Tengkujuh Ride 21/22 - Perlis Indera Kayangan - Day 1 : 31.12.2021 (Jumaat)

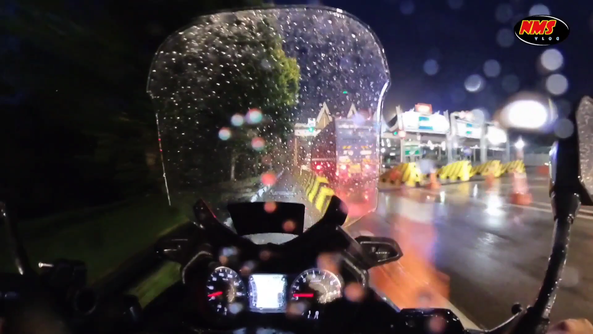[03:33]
Sepanjang perjalanan, kami disajikan dengan hujan yang turun mencurah-curah. Oleh itu, kami terpaksa memperlahankan kelajuan konvoi kami.